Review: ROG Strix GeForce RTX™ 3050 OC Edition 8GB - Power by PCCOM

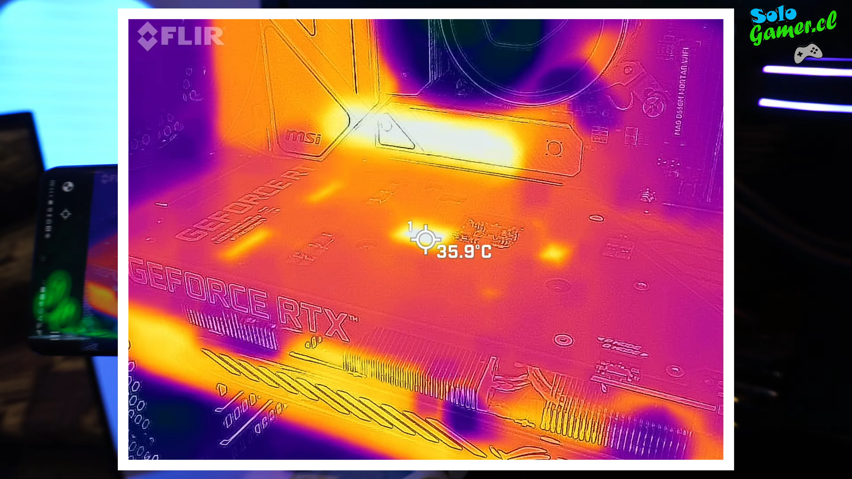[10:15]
On screen: spot 35.9°C
y como lo ven en pantalla, en la parte externa, en este punto de mayor calor, la temperatura jamás llegó a los 37 grados.
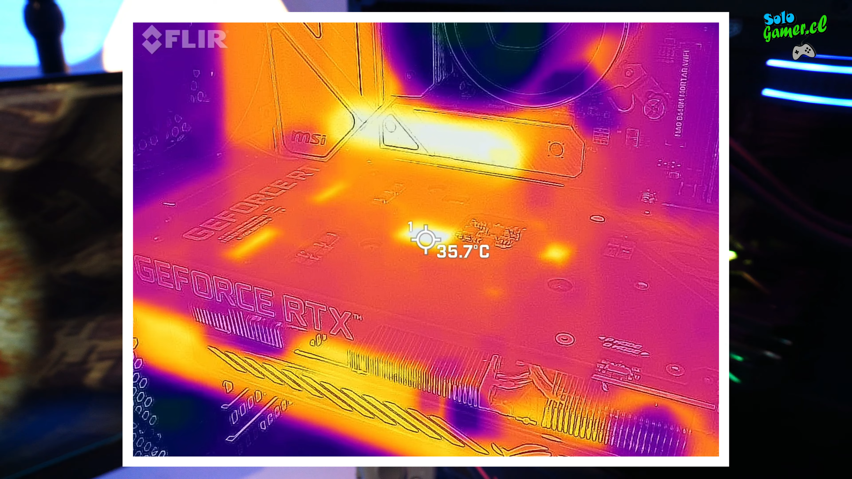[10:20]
On screen: spot 35.7°C
Es decir, y en realidad como era de esperarse, la solución térmica a esta tarjeta es buenísima.